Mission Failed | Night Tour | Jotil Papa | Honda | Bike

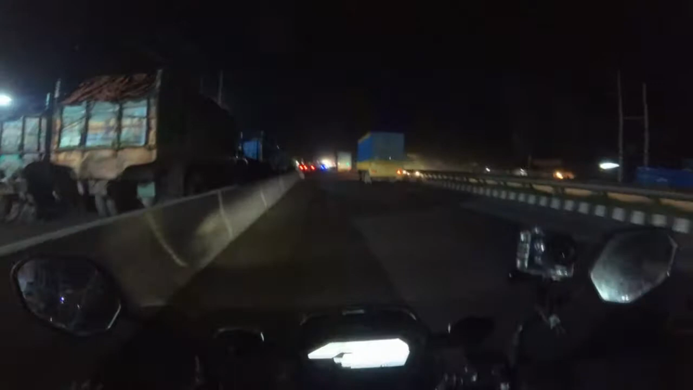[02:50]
ইনশাআল্লাহ এখন টুকটুক করে আগাবো। এই যে সামনে ওরা সবাই দাঁড়িয়ে আছে,
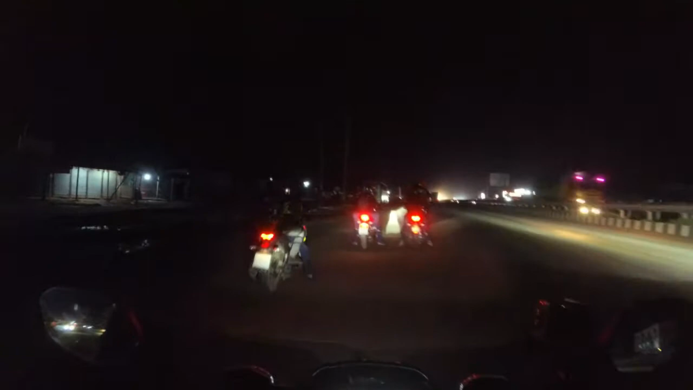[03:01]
এখন আর কোনো সমস্যা নাই। এই শালা মুরগির টার্পগুলো এমন খারাপ। বন্ধুরা আমি আর এখন ব্লক করবো না, ফোরলেনে উঠে গেছি। যদি রাস্তার ভিতরে তেমন কিছু হয় সেক্ষেত্রে দেখানোর চেষ্টা করব।